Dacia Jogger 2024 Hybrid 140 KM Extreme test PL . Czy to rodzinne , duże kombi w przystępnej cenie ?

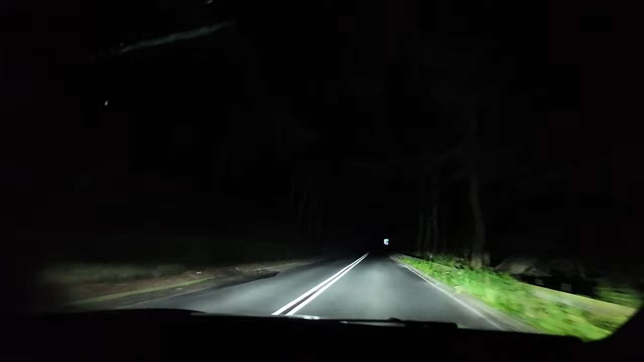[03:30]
W tym momencie idziemy na światłach mijania LED, ale za chwilkę włączę światła długie, które już niestety są oparte na zwykłej żarówce halogonowej. Nie ma też możliwości zamówienia drogowych świateł LED nawet w opcji. Pamiętajmy jednak, że jest stosunk budżetowy, a i tak mając światła mijania LED mamy przewagę nad większością używanych samochodów. Napiszcie w komentarzu, jak wy oceniacie skuteczność reflektorów w jogerze. Czy uważacie tak jak ja, że w tej klasie samochodu światła drogowe oparte na żarówce halogonowej są akceptowalne?